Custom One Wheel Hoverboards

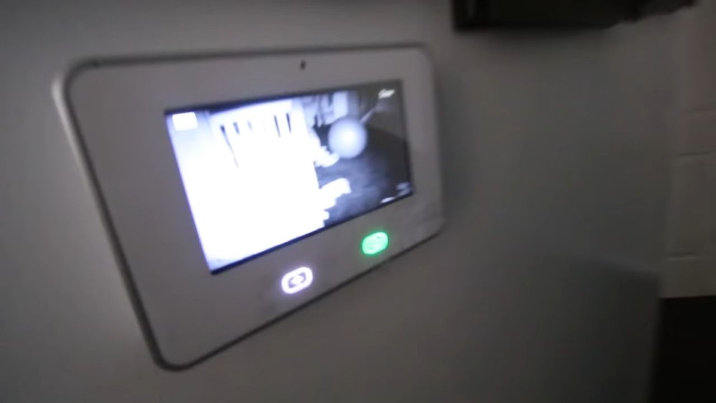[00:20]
I thought baby was asleep, but she's just pulling out boxes over here of clothes and pulling them into the crib.
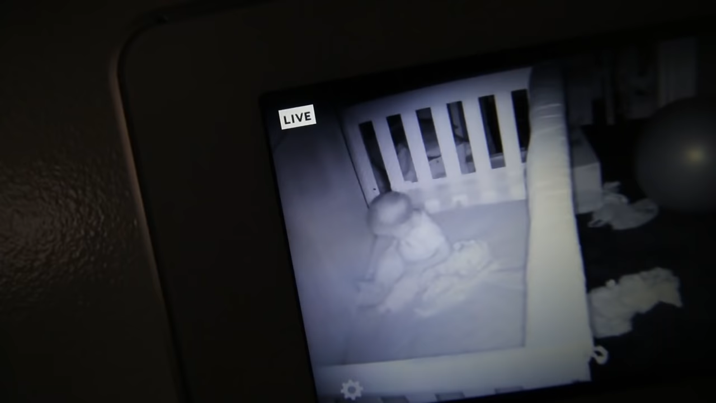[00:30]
Because she's being quiet and I'm like, oh, she fell asleep. No.